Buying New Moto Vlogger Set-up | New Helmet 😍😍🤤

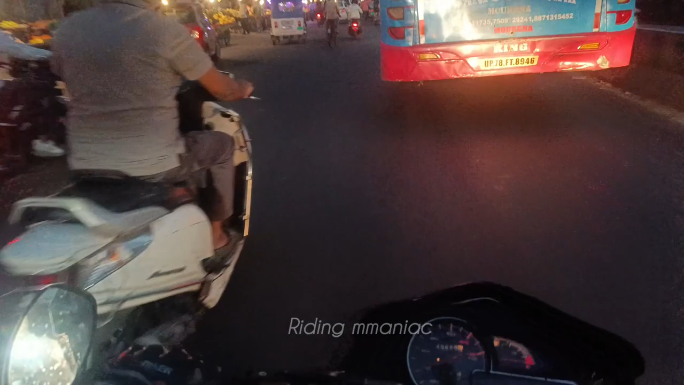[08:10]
भाई अब आप ये देखना एक पागल आएगा यहाँ पे, एक पागल देखना बिना देखे रोड क्रॉस कर रहा है।
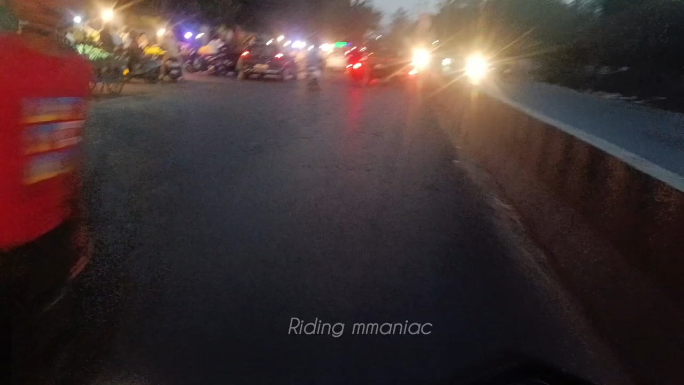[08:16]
ये देख बच गया भाई, क्या पागल है, इस लोगों से क्या बोले बता, बच गया।